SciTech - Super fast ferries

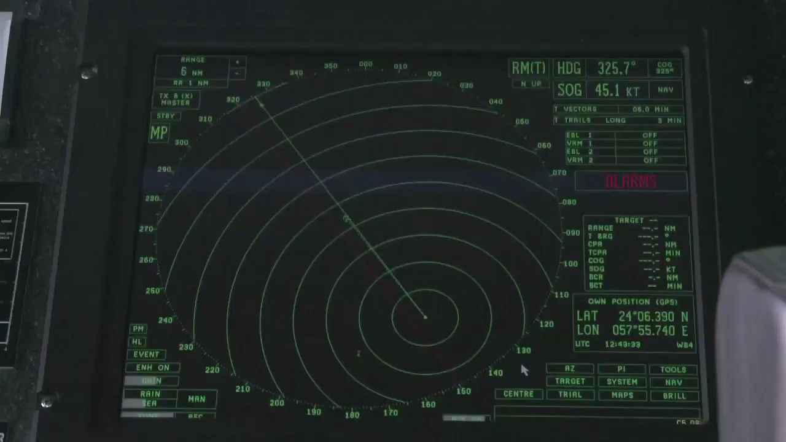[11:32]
عندنا رادار اللي ممكن نشوف السفن اللي جنبنا أو أي شيء جنبنا نطرق رادارات وعندنا اللي هي الخريطة الإلكترونية اللي هي المشي نطمع فيها اللي هي خط السير